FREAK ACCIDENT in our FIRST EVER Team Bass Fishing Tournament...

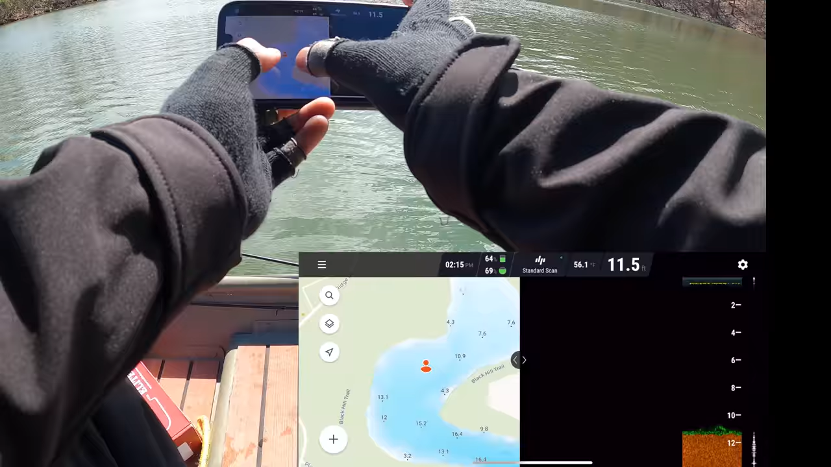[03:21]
We're currently in 11.5 feet of water. We can scroll side to side. Here's a scanner.
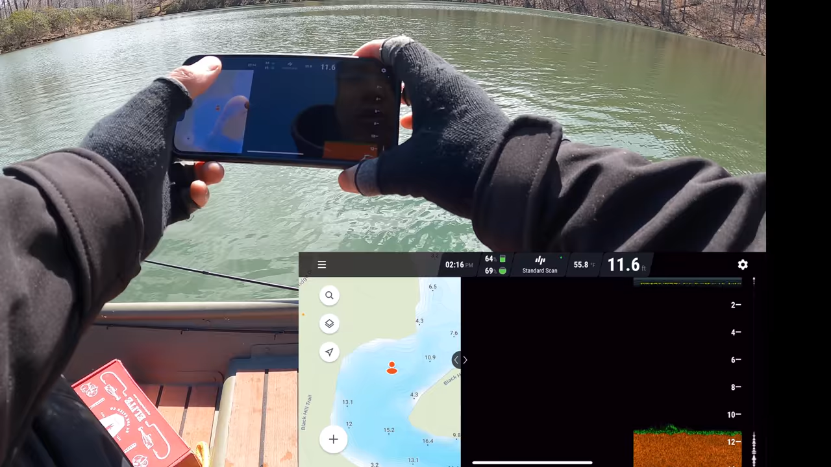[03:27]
On screen: depth 11.6 ft, water 55.8°F
You can go to a bunch of different settings. I'm currently on standard scan.